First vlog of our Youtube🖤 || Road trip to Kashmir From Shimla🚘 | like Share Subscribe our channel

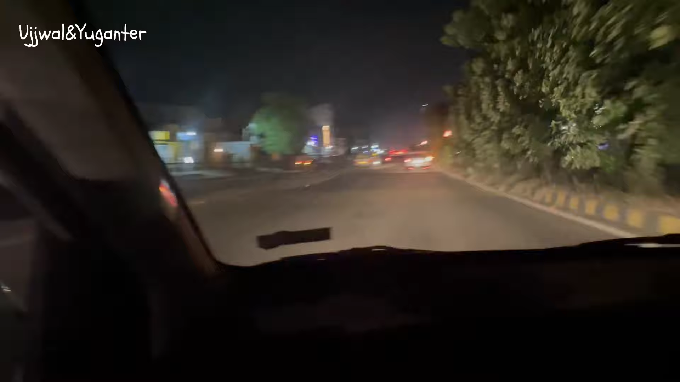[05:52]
आप देख सकते हो रीरूटिंग भी हो रहा है, तो कुछ नहीं पता कहाँ जा रहे हैं। हमने थोड़ा पूछा भी कि जम्मू किस साइड है, क्योंकि गूगल मैप्स कहीं और को दिखा रहा था।
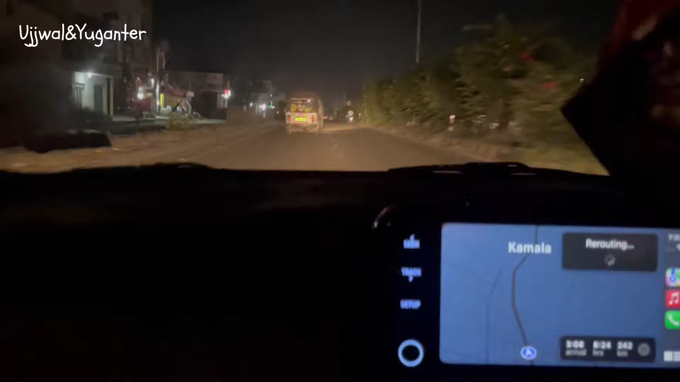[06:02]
मैप्स तो चल रहे थे पर वहाँ के लिए रास्ता ही नहीं था, पूरा बैरिकेड लगे हुए थे। और अब हमने पूछा है तो उन्होंने बोला है कि सीधा यही रास्ता जाएगा जम्मू के लिए।
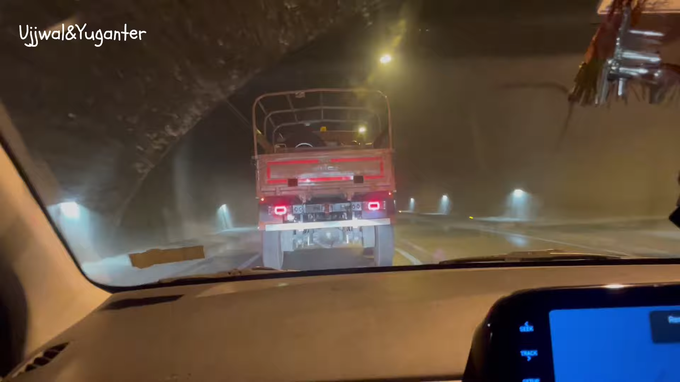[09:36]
तो अभी हम श्रीनगर पहुंचने वाले हैं, पहुंचने तो क्या है अभी तो काफ़ी टाइम है।
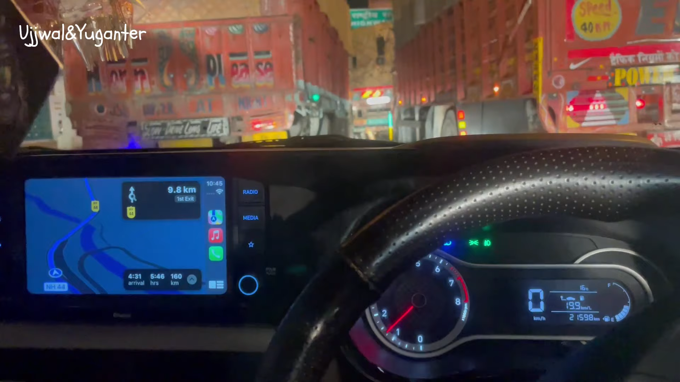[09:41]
तो यहाँ पे कंपटीशन चल रहा है दो ट्रकों के बीच टोल प्लाजा में कि कौन आगे जाएगा। तो काफ़ी देर से हम रेस देख रहे थे, तो सोचा आपको भी दिखा दें इनको कॉम्पिटिशन।
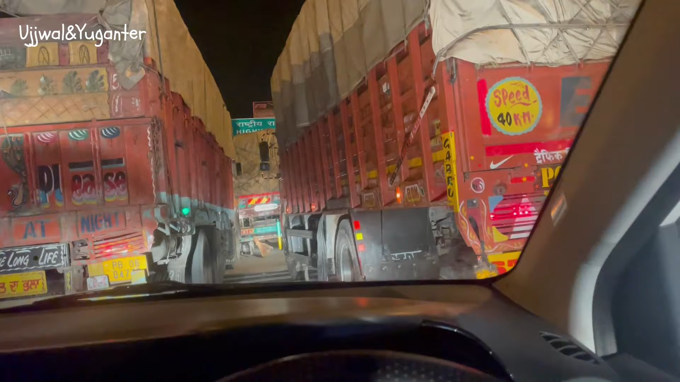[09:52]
अरे आर्मी के न्यू ट्रक है शायद, जो कि कश्मीर जा रहे हैं
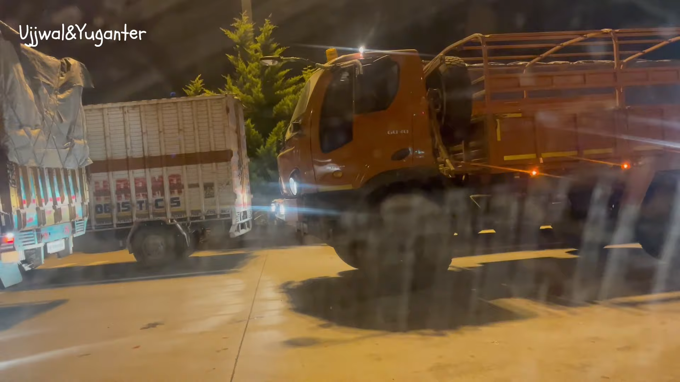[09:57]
लगता वैसे ही रहे, आर्मी की ट्रक है शायद।
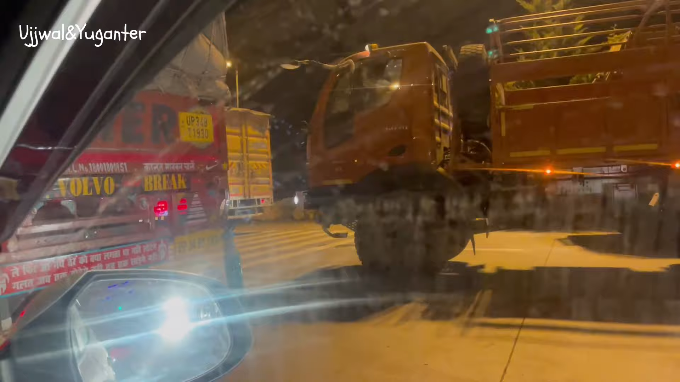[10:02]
और ये देखो कंपटीशन चला हुआ है इन दोनों के बीच, पता नहीं कौन जीतेगा।
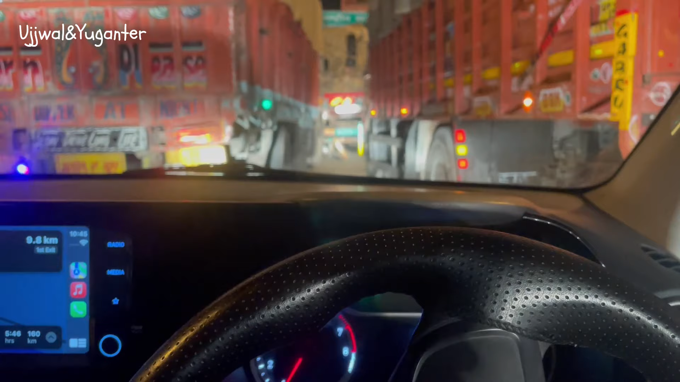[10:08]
एक आदमी शायद बजा दे तभी मज़ा आए। लेफ्ट वाला शायद जीत जाए, लेफ्ट वाला है पंजाब का और पंजाब और एक है हमारे यूपी के भैया, देखते हैं कौन जीता है। अब उसने हाथ दिखा दिया उसे कि रुक जा भाई, और इसी के साथ पंजाब विंस।
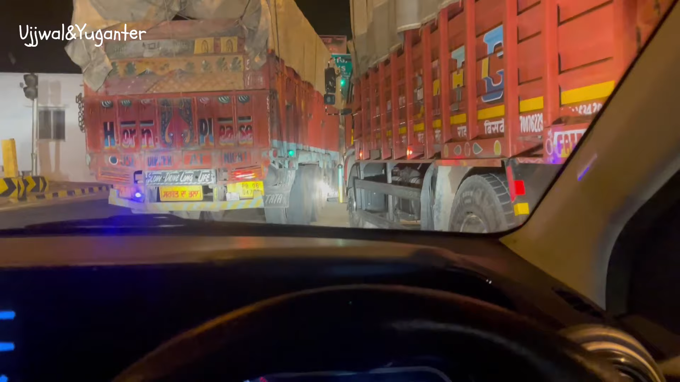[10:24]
चलो आपसे मिलते हैं थोड़ी देर आगे, थोड़ी देर बाद, सॉरी भाई बहनों, अब कुछ मुंह से और कुछ ही निकल रहा है।
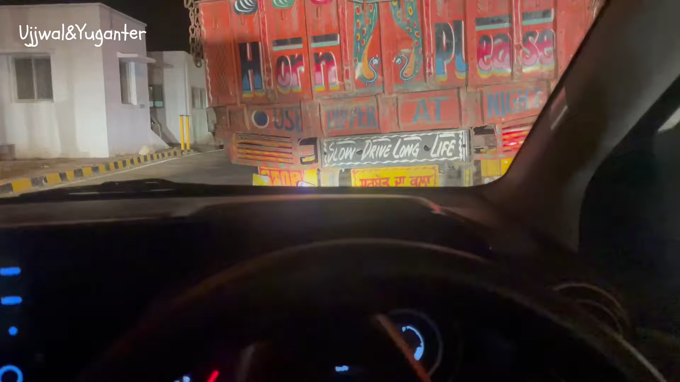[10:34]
चलो वो हम भी पंजाब वाले के पीछे श्रीनगर के लिए, बाकी आपको मिलते हैं।